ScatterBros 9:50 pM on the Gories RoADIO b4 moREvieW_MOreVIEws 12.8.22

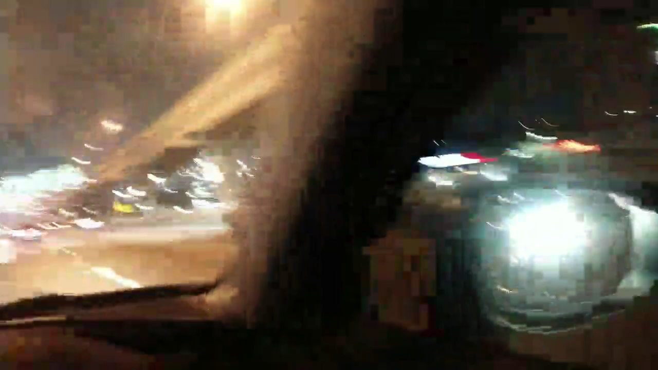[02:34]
Yeah, you know, it doesn't really work at night very well, dude. Yeah, it doesn't really work at night very well. Crazy, dude. All right, are you going to talk or are you just filming? Just filming. Well, that's a cop right there. Yeah. Which one? Right there.